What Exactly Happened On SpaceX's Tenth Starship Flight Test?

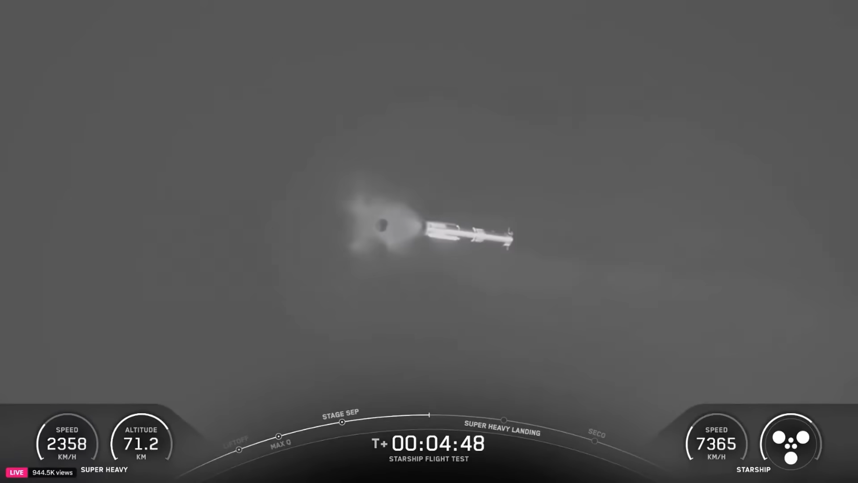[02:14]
As the booster was returning, you could see its hot stage ring close by which was jettisoned soon after hot staging.
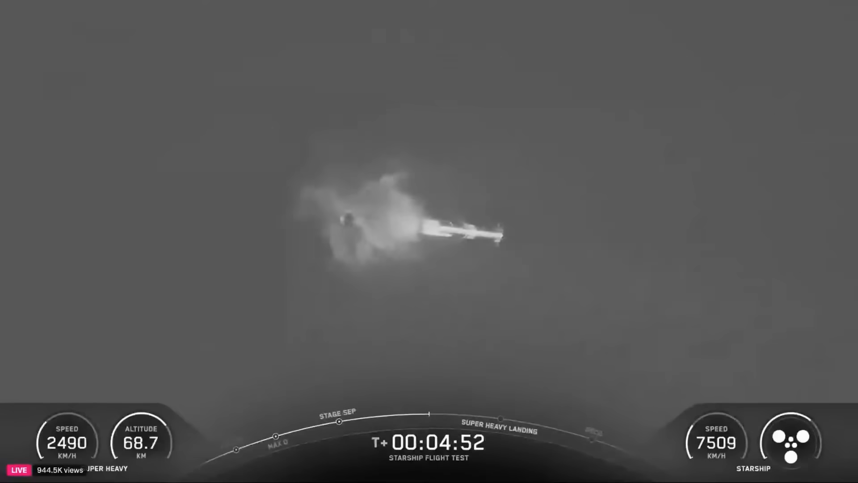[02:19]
In the future, SpaceX plans to make a permanent version attached to the booster, but for the time being, they're used on each flight. Soon after, the booster made its final approach.